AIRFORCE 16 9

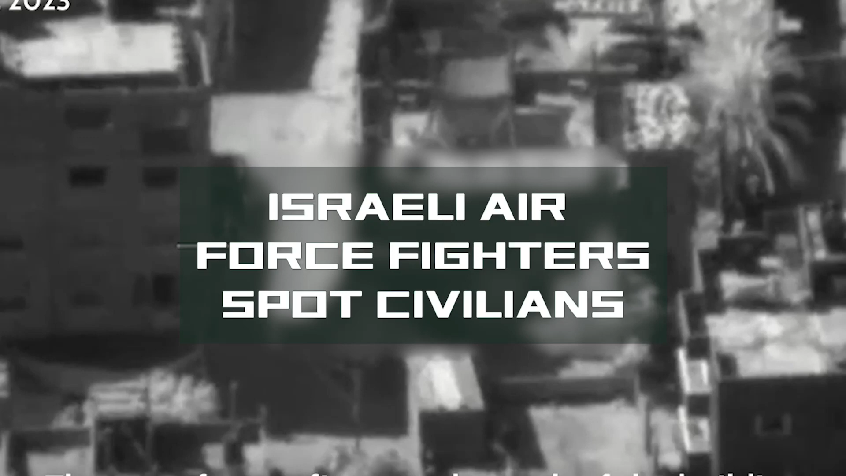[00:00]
Israeli Air Force fighters spot civilians right next to terrorist targets.
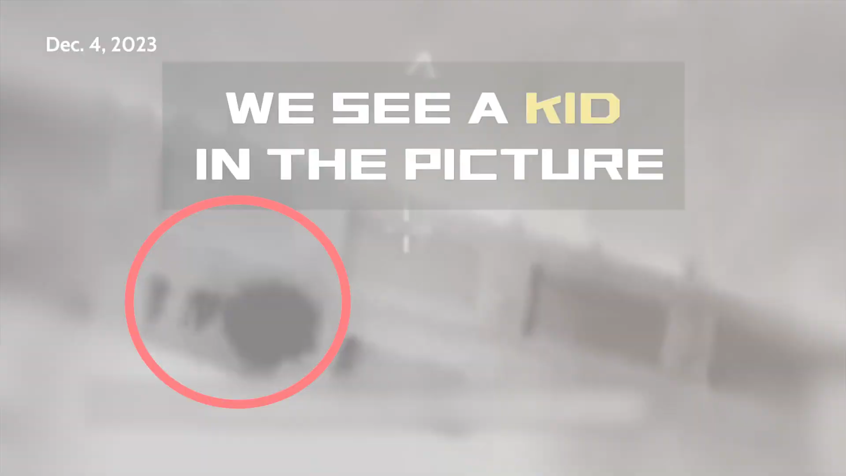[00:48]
We have two children here in the area. We have two children here. What is it? You have two children here?
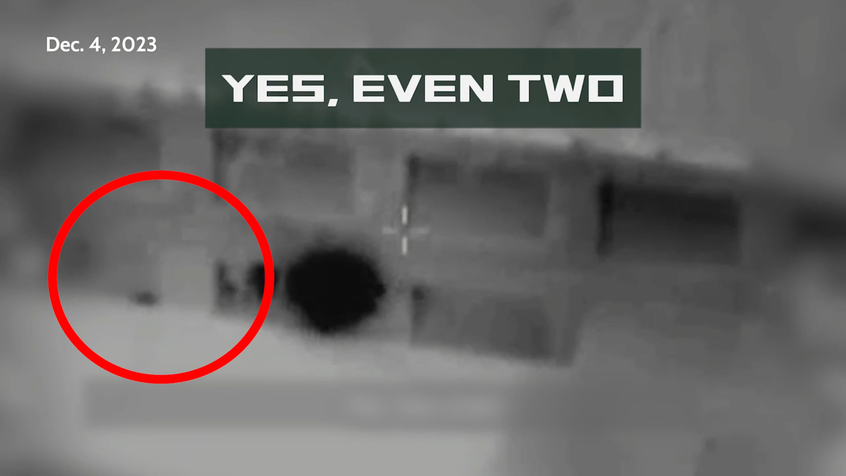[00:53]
Yes, two children. Okay. We have two children here.